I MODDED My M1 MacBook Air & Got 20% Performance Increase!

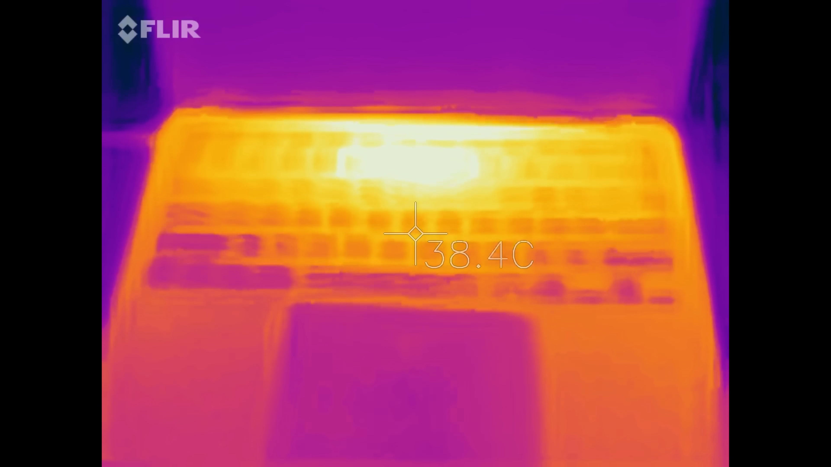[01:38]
On screen: spot 38.4°C
I also did a thermal camera shot of the stock laptop to see where the heat was concentrated and the temperature of the external chassis. As you can see from the back of the case here,
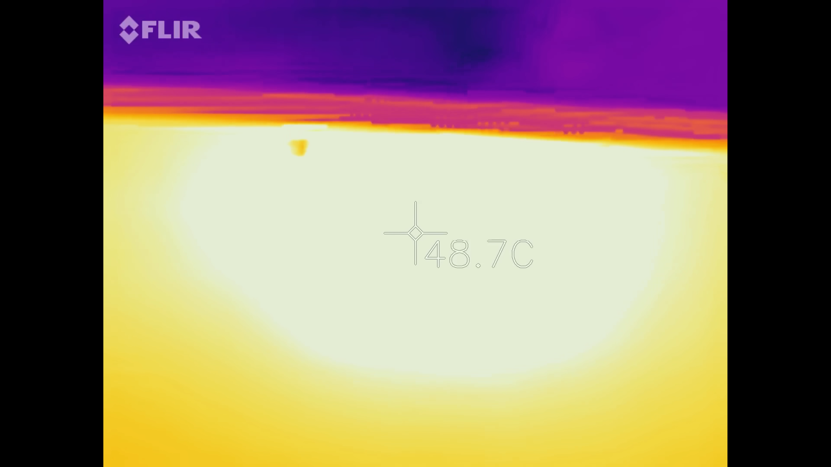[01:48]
On screen: spot 48.7°C
it's hitting about 49 degrees Celsius and the majority of heat is directly above the heatsink as expected.
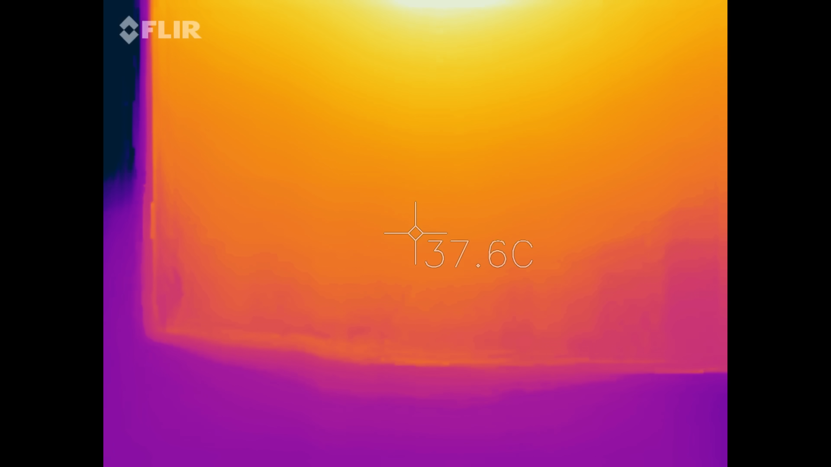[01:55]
On screen: spot 37.6°C
Down towards the bottom of the case, the temperature is much cooler at around 37 degrees.
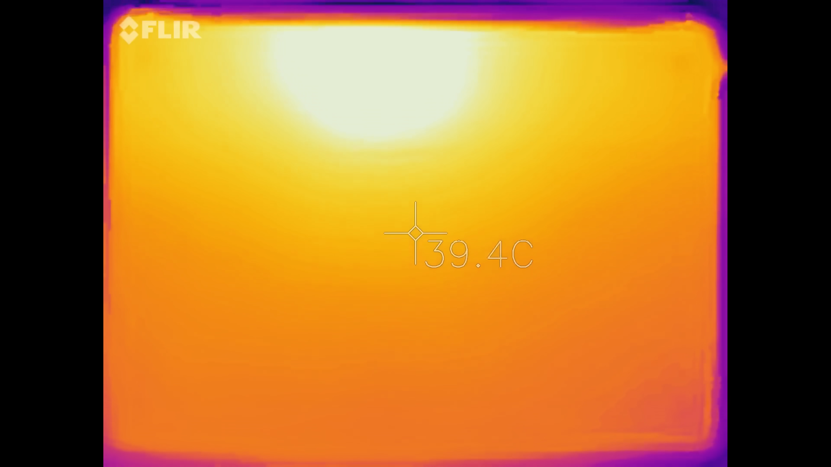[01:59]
On screen: spot 39.4°C
This was while the M1 MacBook was doing a Cinebench benchmark.
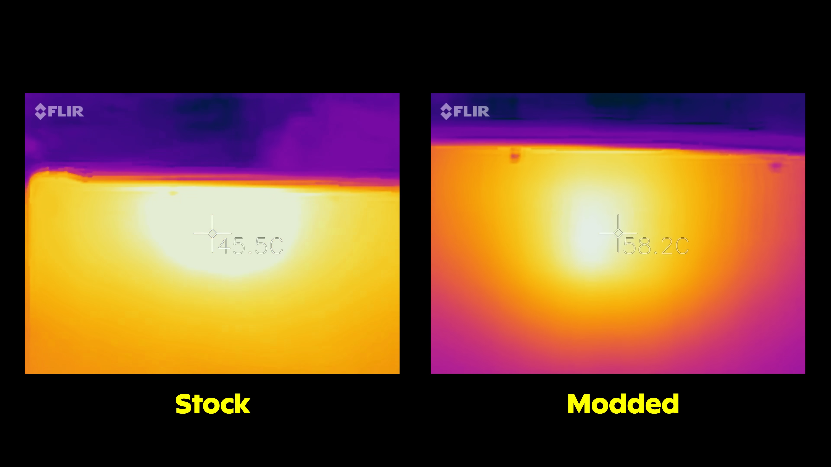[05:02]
The temperatures, however, overall did increase. So, the unmodded MacBook Air, as I mentioned before, was getting around 49 degrees Celsius in the center and 37 a little bit more towards the middle of the case.
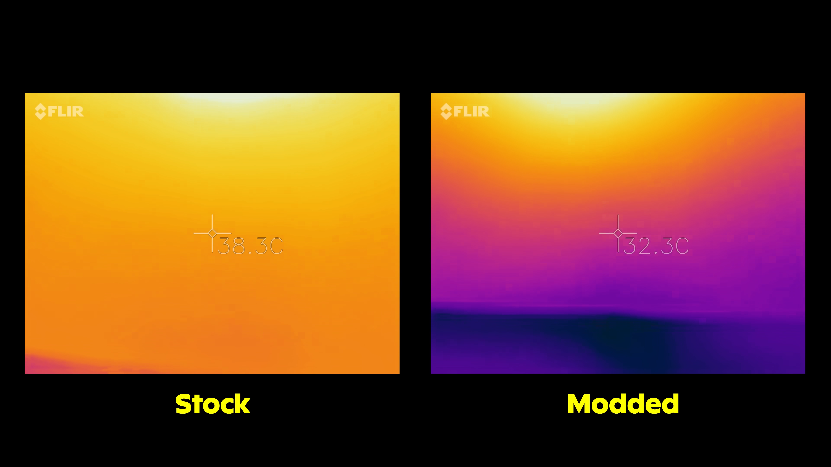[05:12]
After the thermal mod was applied,
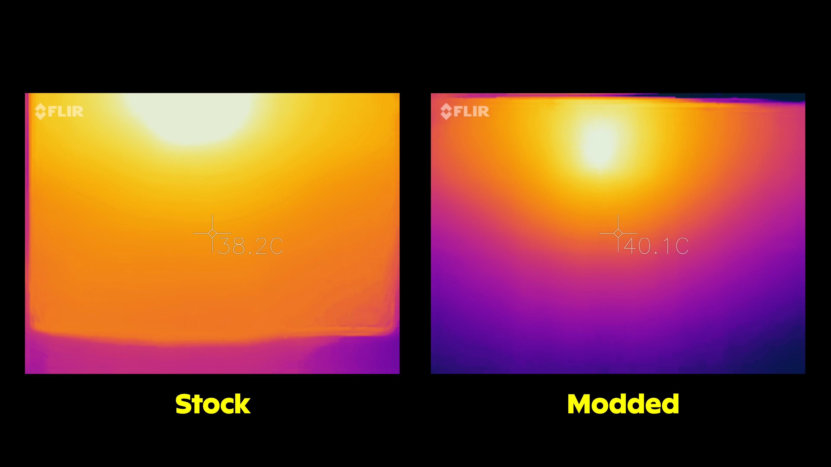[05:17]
we were now hitting 59 degrees at the hottest part and a small change of about 1 degree in the middle of the case.
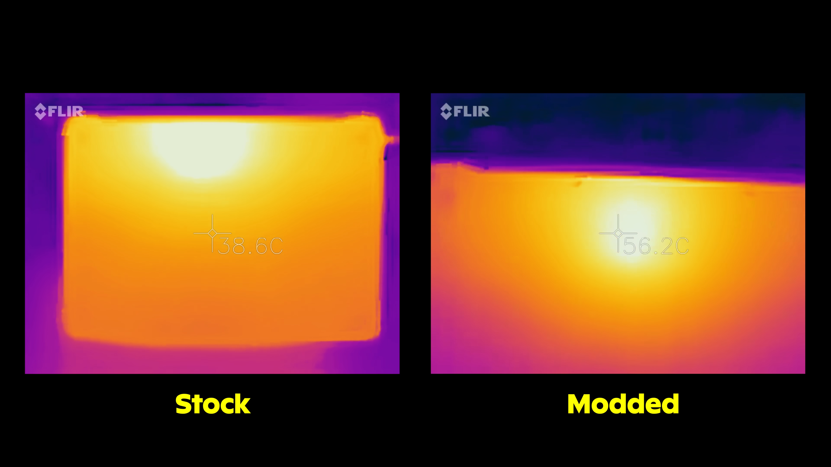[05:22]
This works out to be about an 18% increase in temperature in the center of the MacBook after the mod.
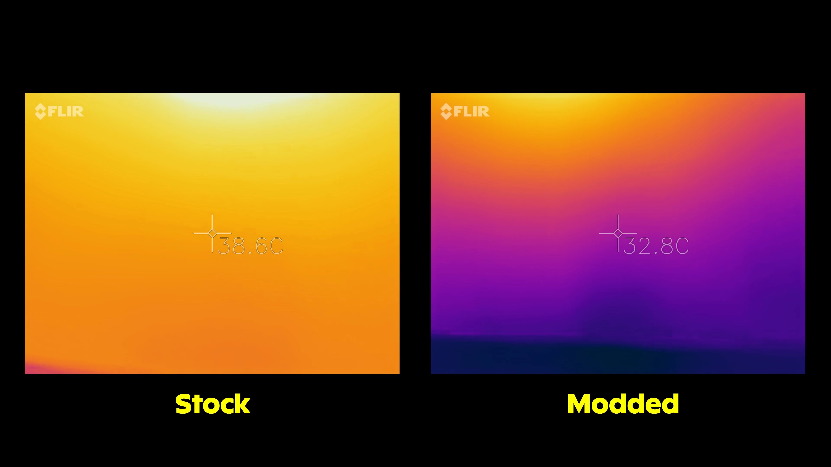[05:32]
This kind of makes sense because we saw a similar percentage increase in raw performance. However, I will say that after rendering 8K footage in Resolve for 30 plus minutes,